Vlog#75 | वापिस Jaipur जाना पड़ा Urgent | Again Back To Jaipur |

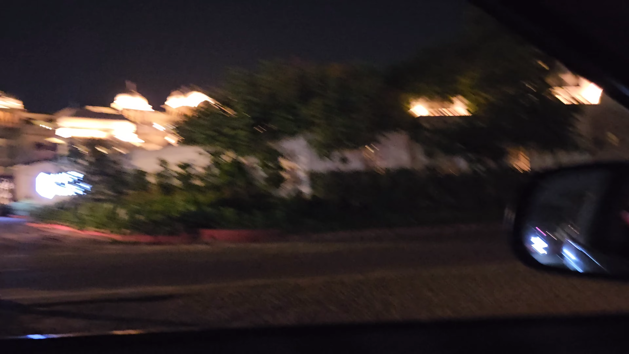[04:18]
आप देख सकते हैं कितनी मस्त बिल्डिंग लग रही है ना। वैसे इधर अपन है ना अगली बार रुकने की सोच रहे हैं, पर अगली बार जब आएंगे सब रुकेंगे। अभी हो चुकी है लेट नाइट, तो फटाफट से चलते हैं अपनी डेस्टिनेशन पे, जल्दी चलते हैं हम। ओह गाइस वी आर ऑन आवर लोकेशन।